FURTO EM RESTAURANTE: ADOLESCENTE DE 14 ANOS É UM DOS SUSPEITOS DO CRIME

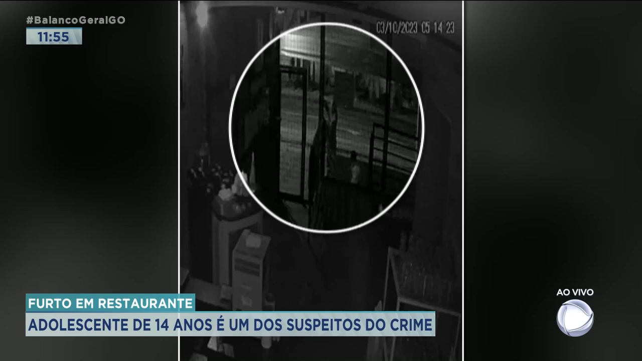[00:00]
O circuito de segurança gravou o crime. 5h14 da manhã, um deles aparece forçando a grade. Até quebrar a corrente com o cadeado, o trio leva três minutos. Primeiro entra um dos homens e o adolescente. O terceiro comparsa, que estava em uma moto e vigiava o movimento da rua, chega logo depois. Lá dentro, eles pegam computadores e o menor sobe em um móvel e vai até a estante, onde ficavam as bebidas mais caras e pega várias garrafas.